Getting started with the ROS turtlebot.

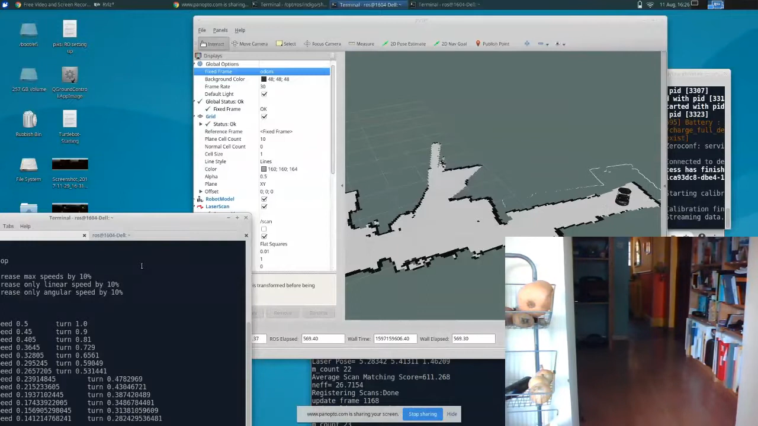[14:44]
what we're going to do in the next section is to save this map so to save this map we use the map
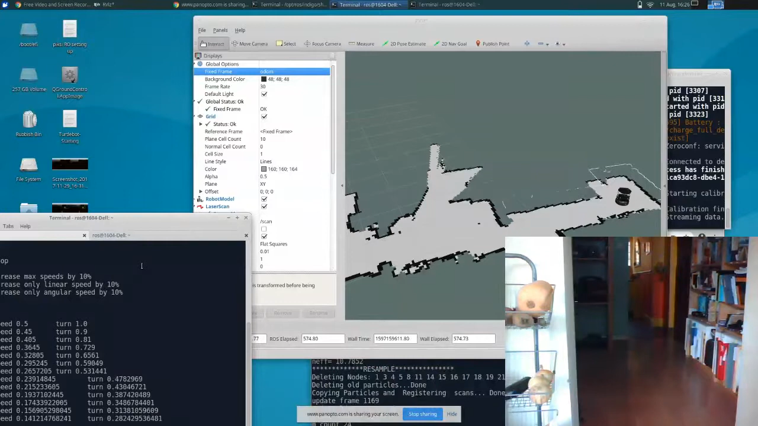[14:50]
saver command so if I bring it back to the terminal